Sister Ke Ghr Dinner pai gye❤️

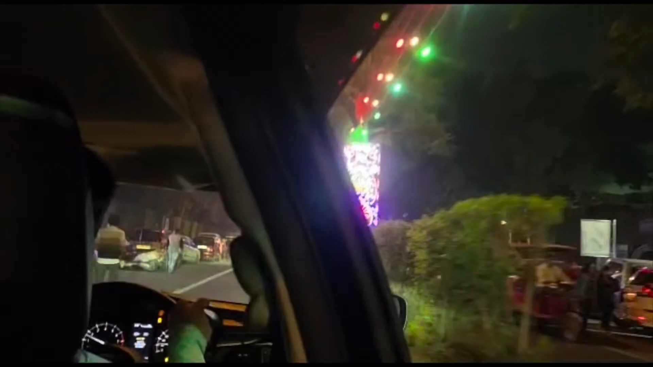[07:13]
पार्क का नाम है अयप्पा पार्क ही है, पार्क का नाम अयप्पा पार्क ही है। इस पार्क में हो रहा है गाइस
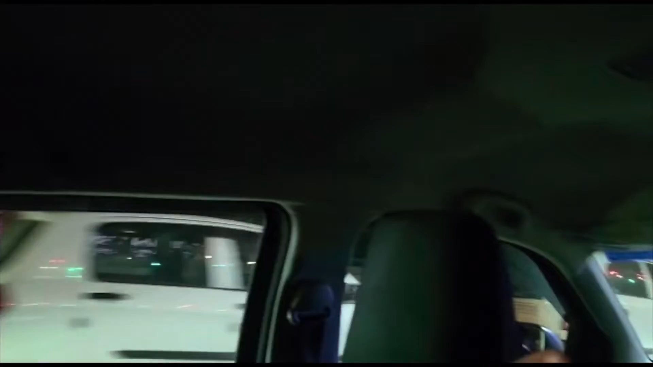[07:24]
ये सब लाइटिंग्स वगैरह, फेस्टिवल की खुशी में ही लगाई गई है।
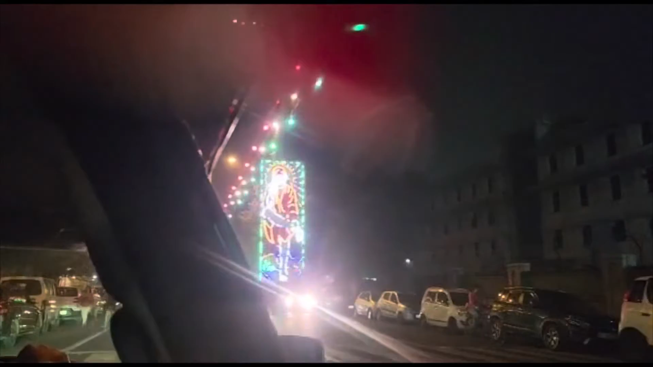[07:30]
बहुत सुंदर लाइटिंग करी हुई है उन्होंने ना, जैसे हमारी दिवाली होती है ना ऐसे इनका त्यौहार होता ही वाला।